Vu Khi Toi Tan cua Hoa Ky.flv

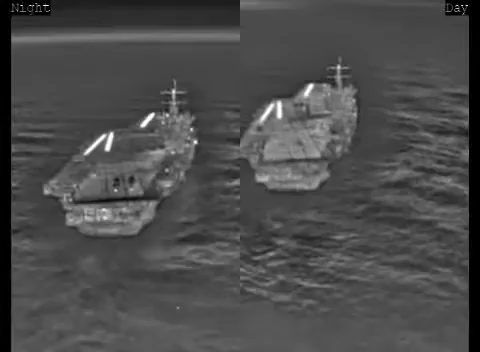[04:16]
Landings in foggy and dusty conditions are also possible with DAS.
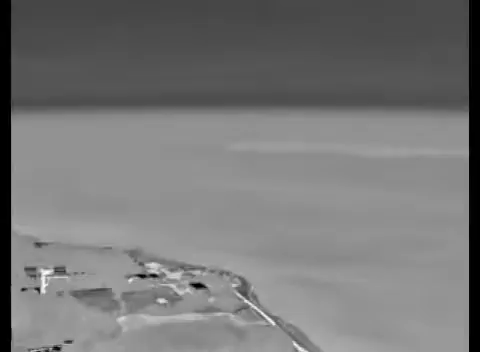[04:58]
The revolutionary multi-function distributed aperture system